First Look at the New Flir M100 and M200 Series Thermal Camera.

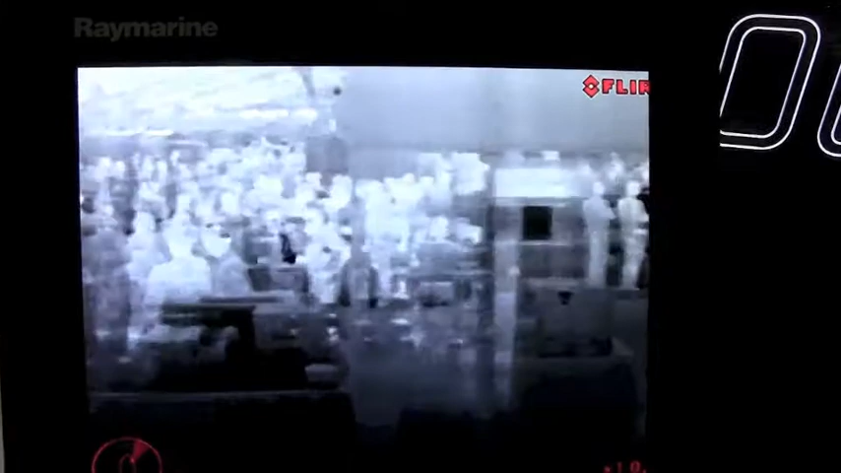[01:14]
You see that it's in a white hot image there where warmer objects in the scene are lighter in color and cooler objects are darker in color.
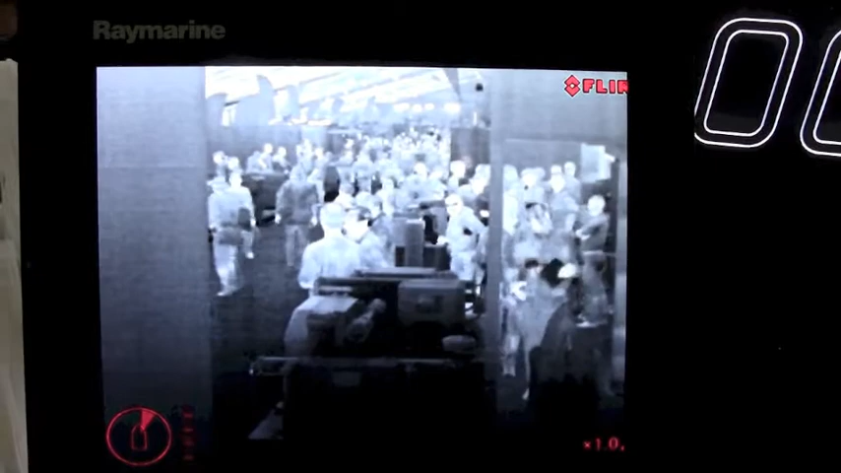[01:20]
And let me back up. This is only seeing in the infrared spectrum. So it's not seeing what our eyes see. It's not seeing visible light. So the image that you're seeing there on the screen is the same as you would see it in complete total darkness.
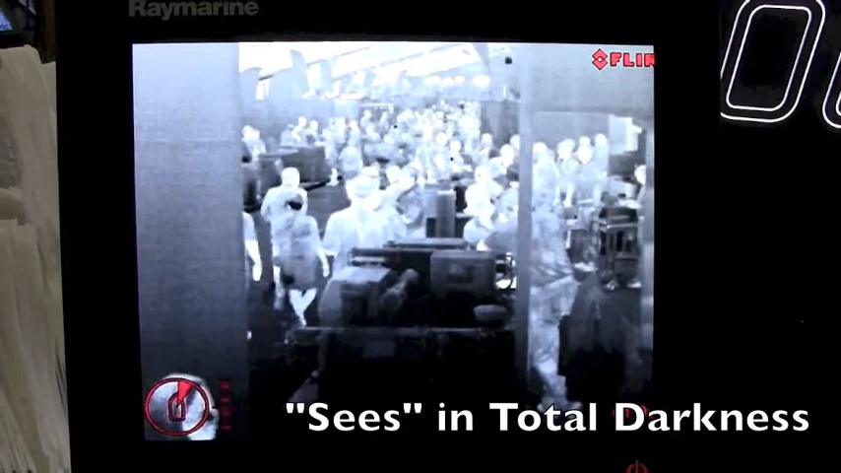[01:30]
So it's a very good tool to use on the water at night to be able to see things like other boats,
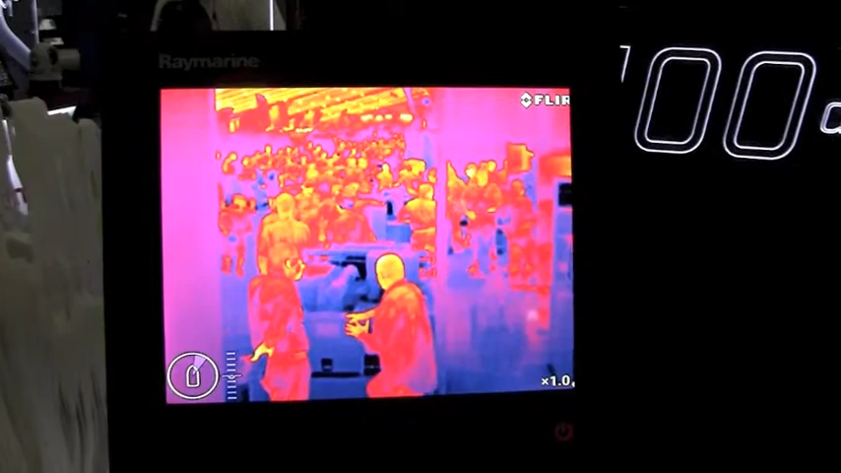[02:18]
A lot of it's just more entertainment to be able to see a thermal camera when you're at the dock, you know, in some pretty cool color palettes.
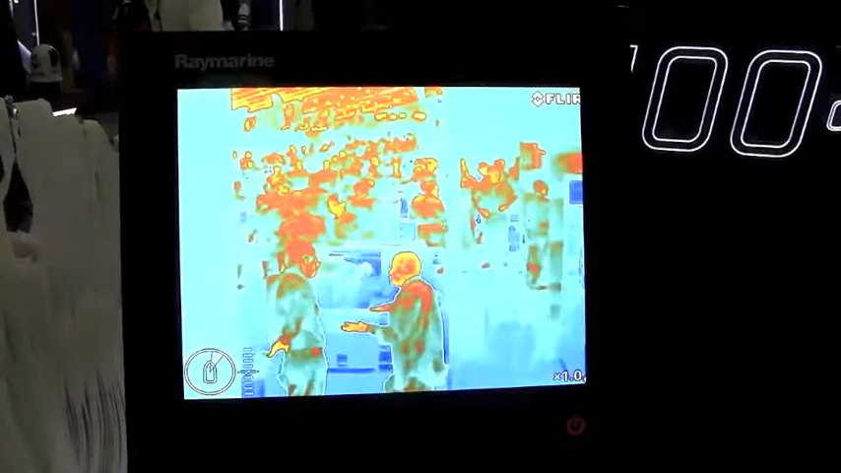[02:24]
But some very useful ones, too. I'm going to show you one here.
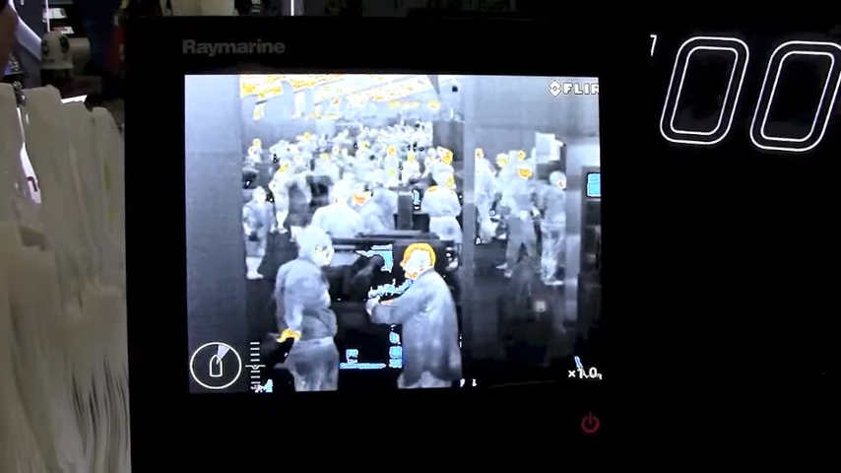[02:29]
This one actually is called Heat Cold, where we have the hottest parts of the scene are highlighted in kind of an orange and red.
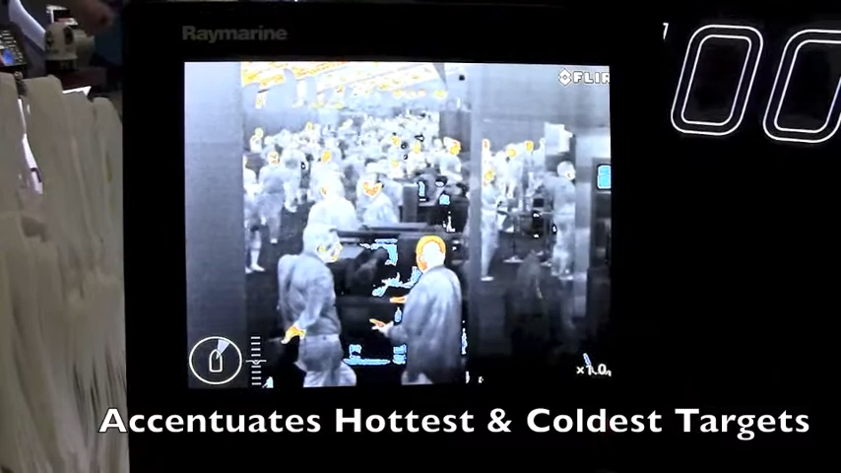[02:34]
And the coolest parts of the scene are highlighted in blue.
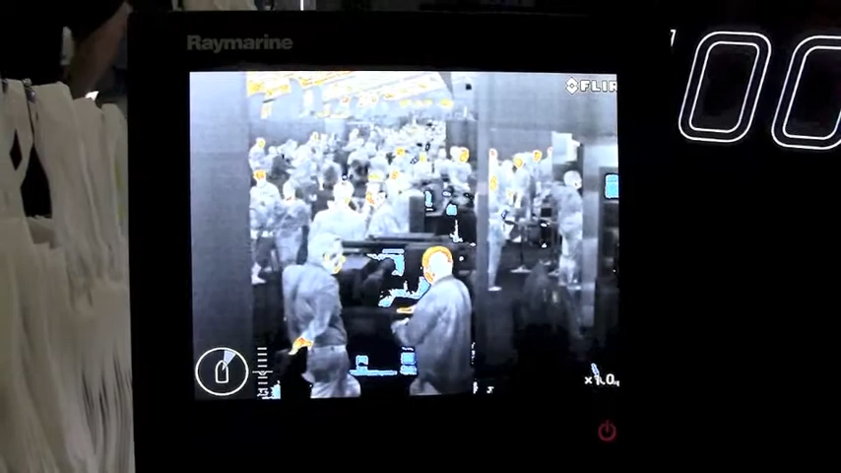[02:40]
Kind of makes it a little more apparent. And then one that's just the heat, which kind of a graded heat palette makes it very useful to see things.
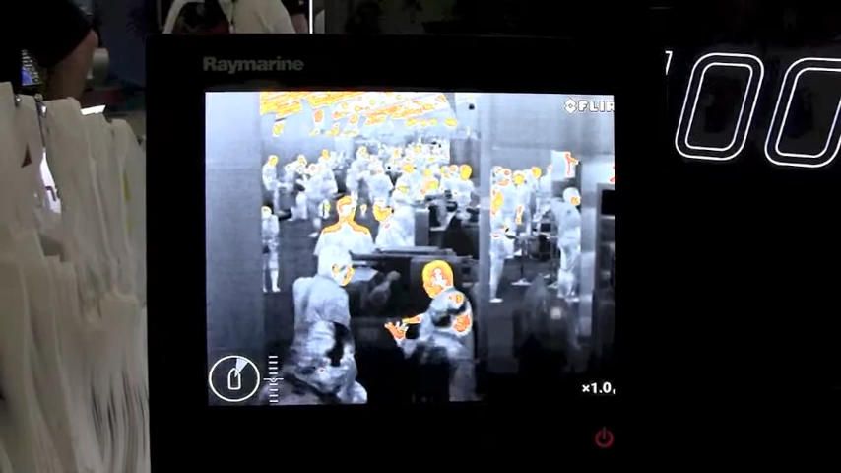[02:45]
Now, we're in a boat show here, so there's a lot of people.
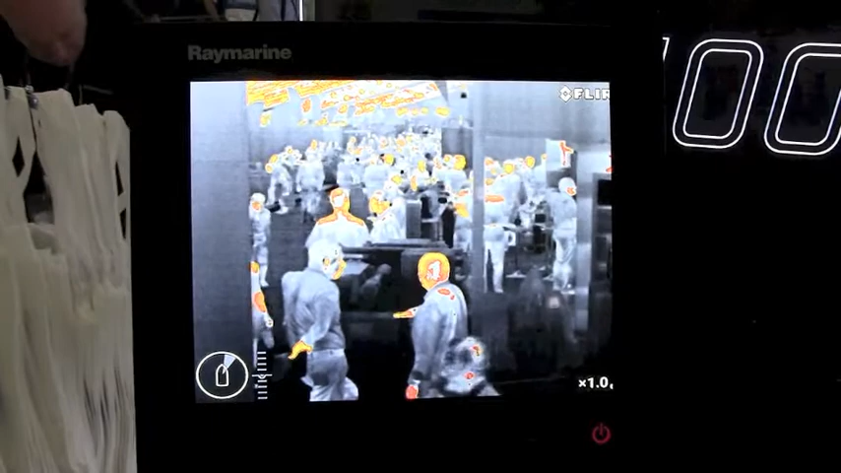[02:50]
It's a little more, you know, a little more saturated. But out on the water, if there was something, you know,
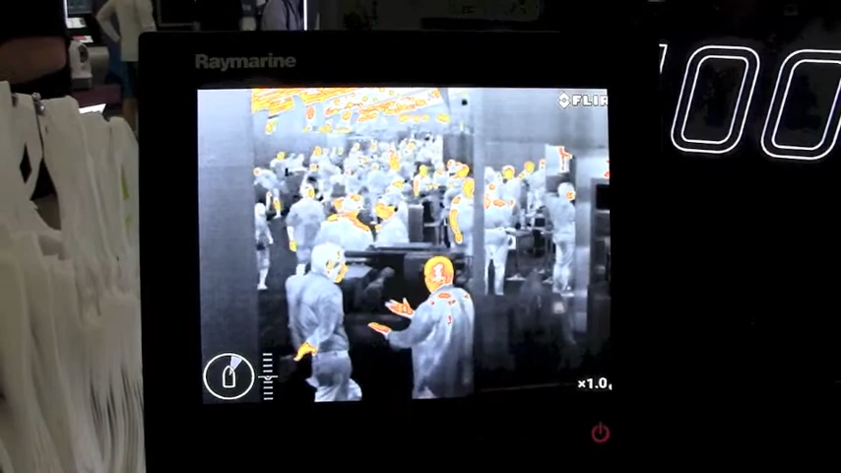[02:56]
ahead of you in other boats, navigation aid, to have that color, you know,